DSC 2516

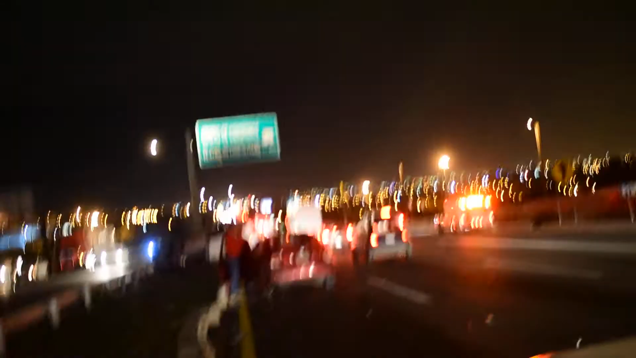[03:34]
estamos viendo, son tres vehículos, aquí está en color vilo que también está afectando